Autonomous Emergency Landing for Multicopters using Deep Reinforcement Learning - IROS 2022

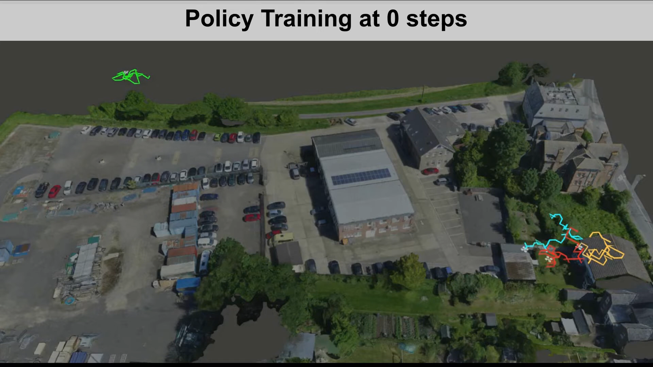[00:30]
Initially, they either don't find a landing spot or collide against obstacles.
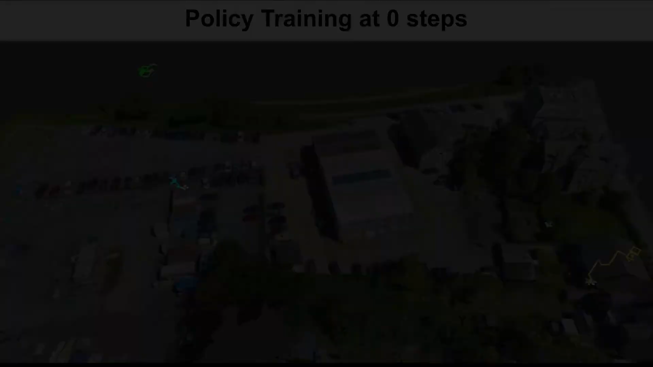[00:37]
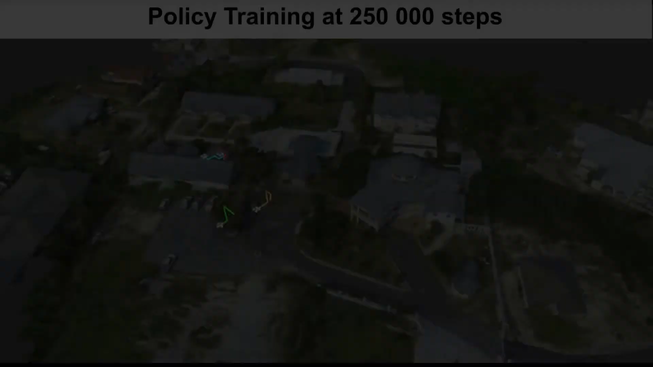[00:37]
As the policy gathers more experience, the number of successful runs increases.
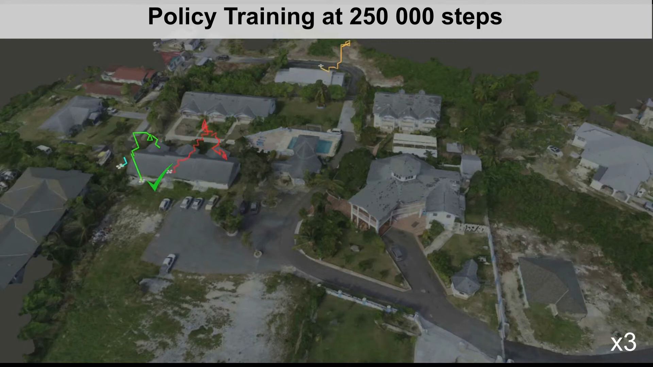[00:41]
When the policy is fully trained, it guides the robots to save areas quickly.
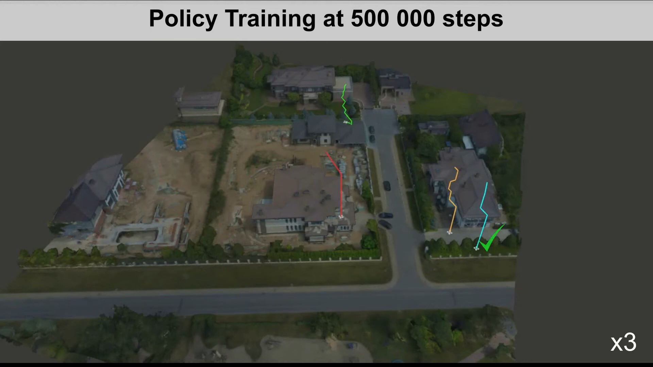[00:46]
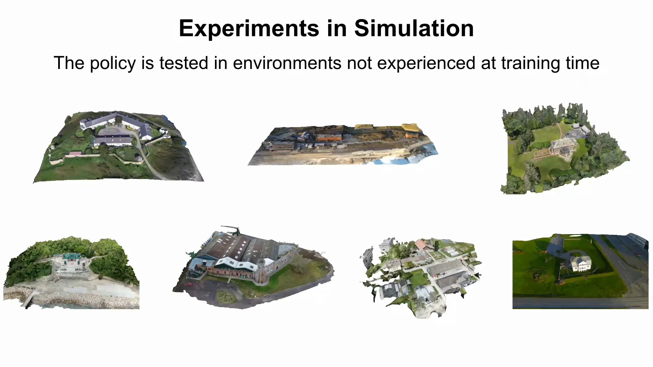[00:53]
We test our policy in environments not experienced in training. We show a comparison against a baseline,
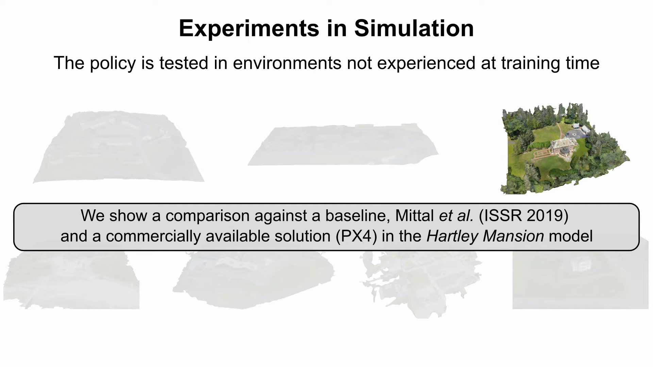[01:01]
the approach by Mittal et al, and PX4 in one of the models.